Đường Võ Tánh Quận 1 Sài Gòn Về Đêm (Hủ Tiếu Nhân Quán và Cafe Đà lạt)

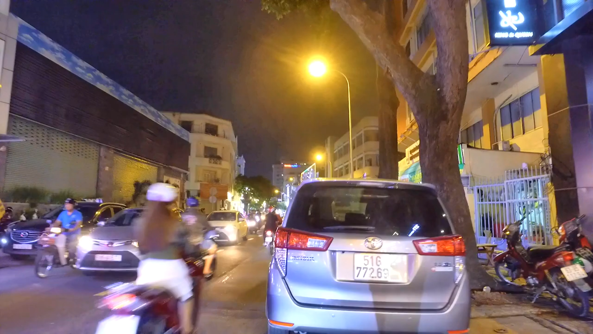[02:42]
Đã không còn nữa Và đó thay thế vào đó Là cái rạp chút phim Cine Star
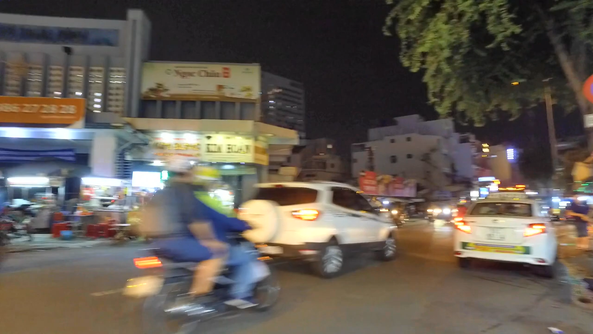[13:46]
và bên kia là cái nhà lòng chợ